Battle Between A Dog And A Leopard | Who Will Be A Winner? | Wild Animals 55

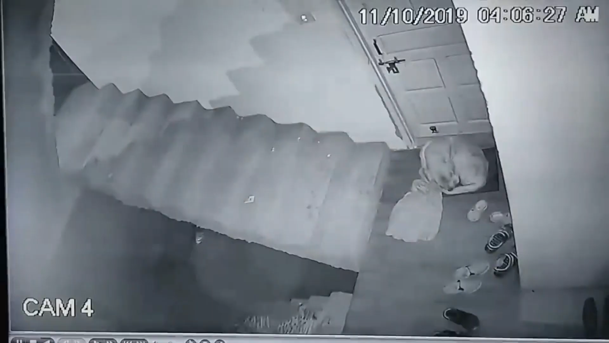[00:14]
Wow, the beautiful, amazing attack of leopard on home dog. Wow, beautiful attack of leopard on home dog. See that amazing moment and enjoy them.
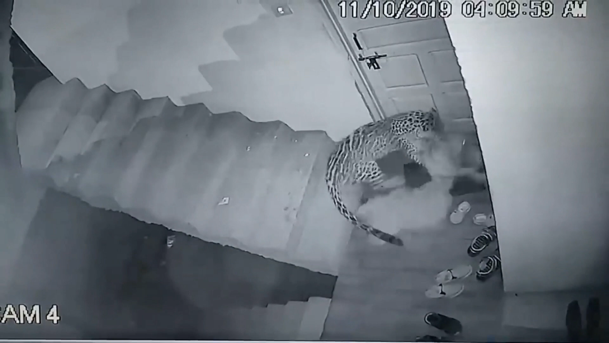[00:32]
The CCTV camera shows the attack of leopard on dog. Wow, beautiful scene. The dangerous attack of leopard on dog in a home. Wow, beautiful scene.